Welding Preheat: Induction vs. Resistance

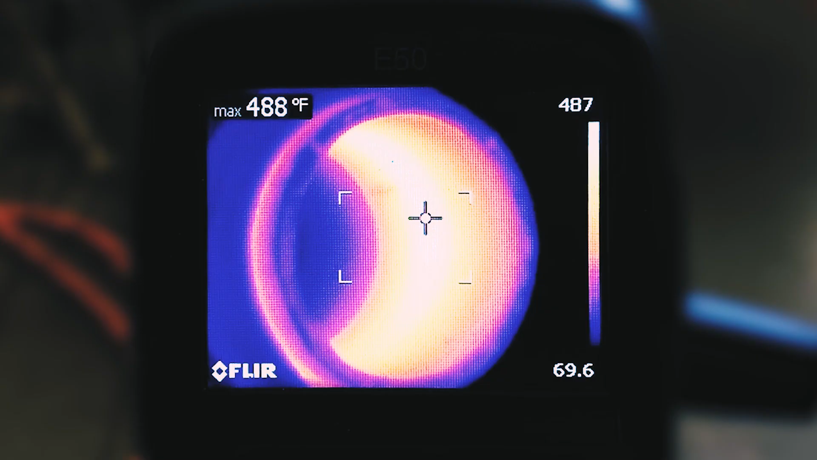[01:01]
On screen: max 488°F
That's because the workpiece itself is the heating element. Thermocouple sensors monitor temperature for accurate kilowatt output to heat the part.
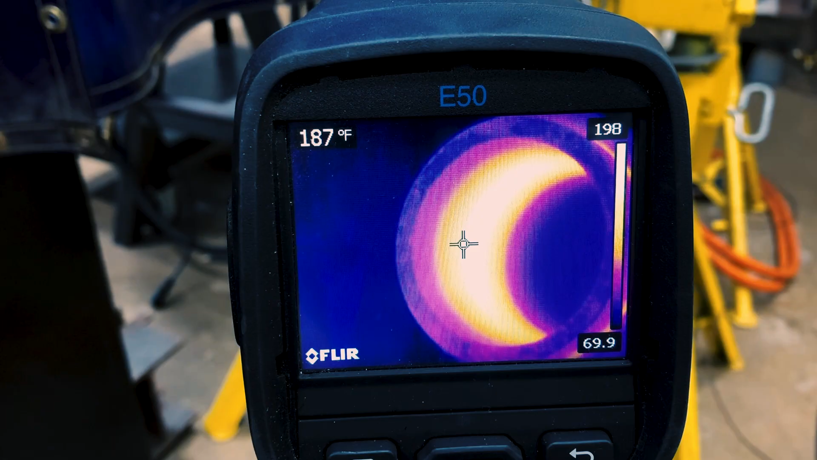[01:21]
On screen: spot 187°F
The process also heats the part from within, so very little heat is lost to the surrounding air.